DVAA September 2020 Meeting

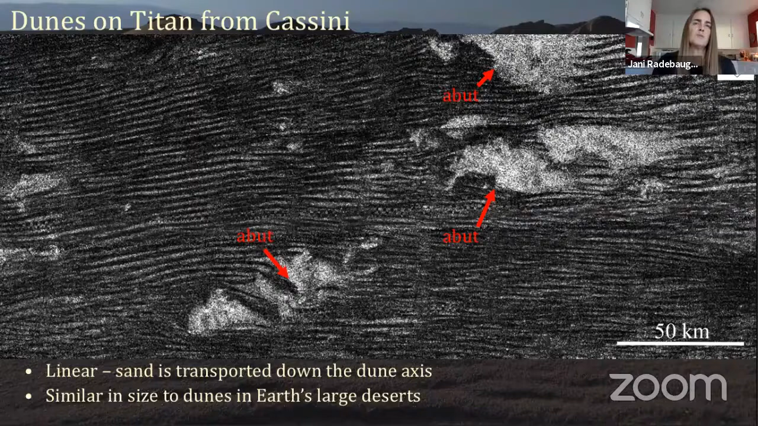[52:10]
And sand is being transported down the dunes from the left to the right. And that on Titan is always from the west to the east. This happens kind of during storm winds, during season change, the winds blow very fast down near the surface and transport the sand.